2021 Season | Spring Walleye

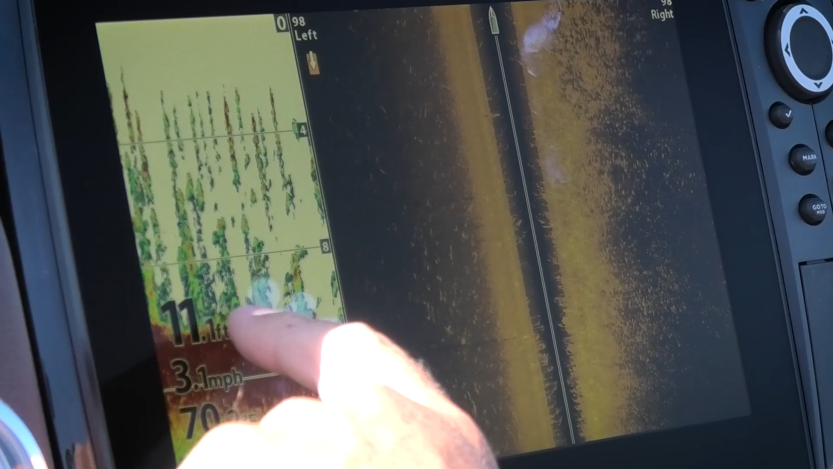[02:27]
On screen: speed 3.1 mph
And basically, the early morning, I'm going to be spending most of the time on the fringe weeds on the edge.
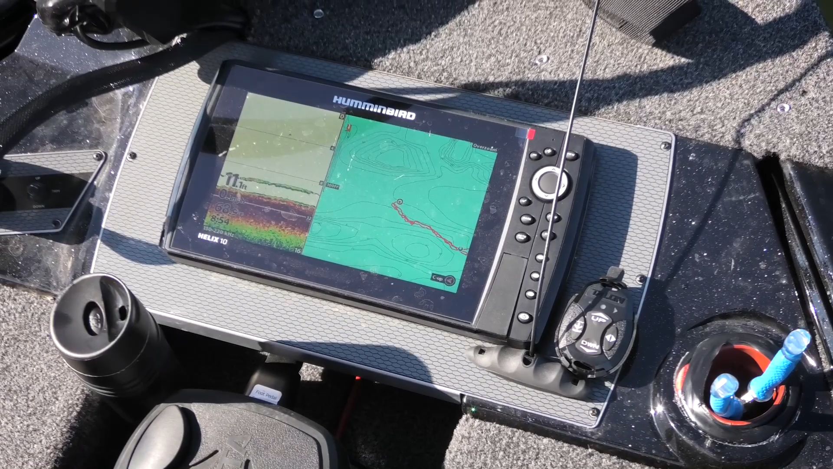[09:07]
Right there. There's a walleye. Ran into the boat in 11 feet of water. I'm going to drop right to him.